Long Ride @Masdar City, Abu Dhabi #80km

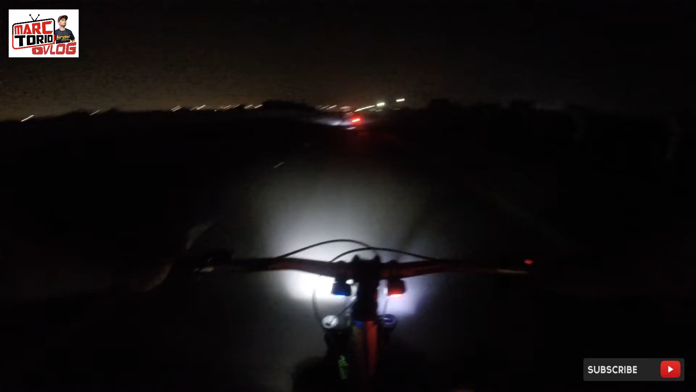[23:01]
Okay, nandito na po kami sa Master City.
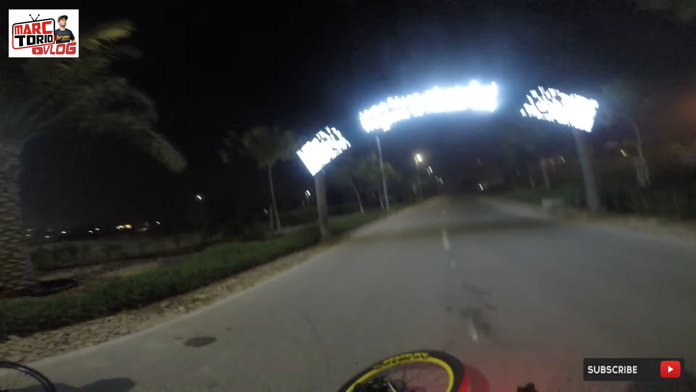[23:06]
So, nagpicturan lang kami konti.
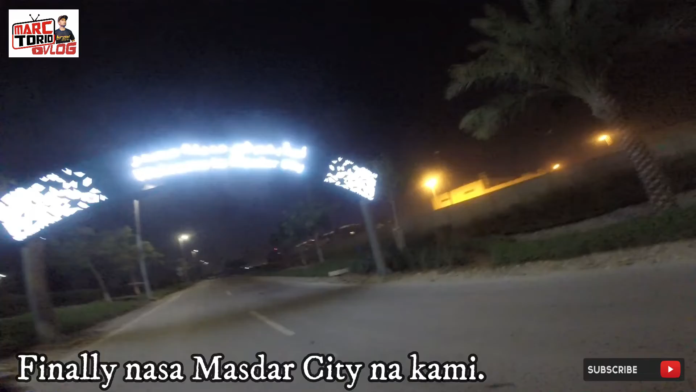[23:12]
At at yun, papasok na kami mismo sa Masdar.